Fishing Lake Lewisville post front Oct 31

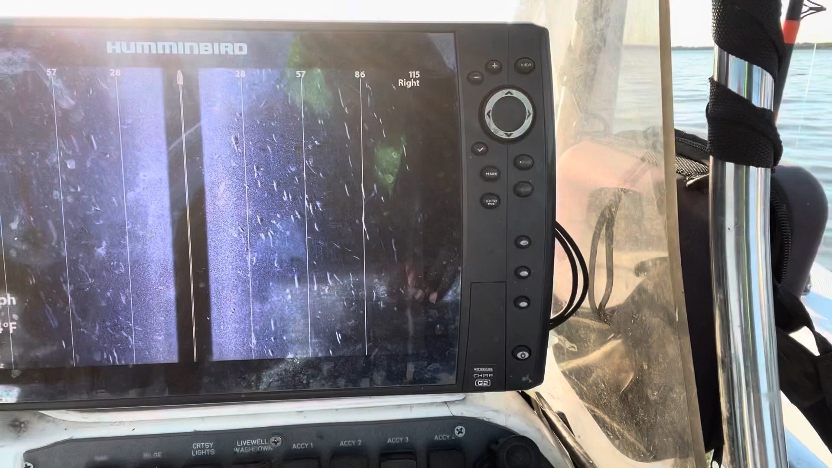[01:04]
that's fish city right there boys just a matter of time till we get bit here i mean
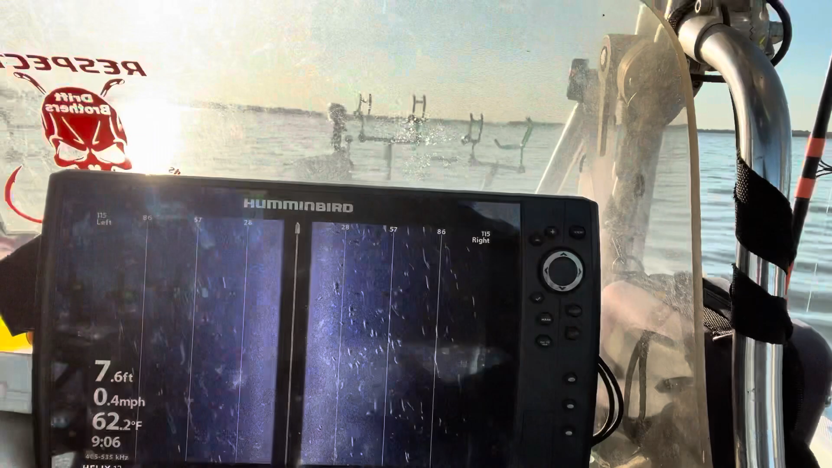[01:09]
On screen: depth 7.6 ft, water 62.2°F, speed 0.4 mph
if we don't get bit here then they ain't biting today
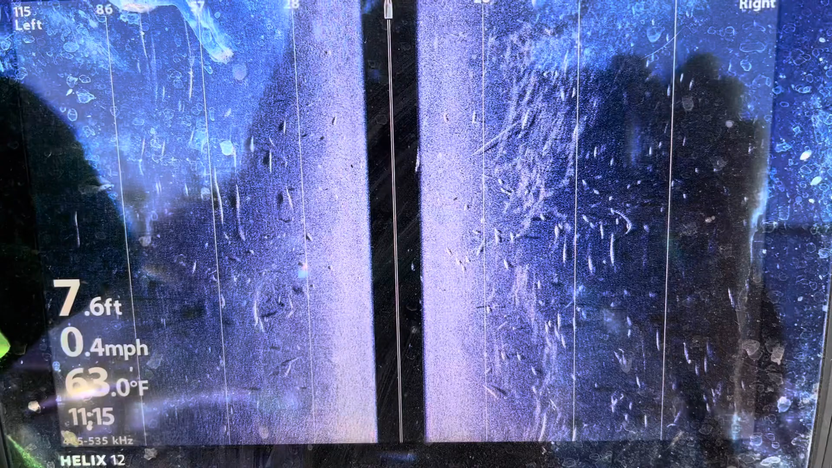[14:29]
On screen: depth 7.6 ft, speed 0.4 mph
fish city on this north edge fish on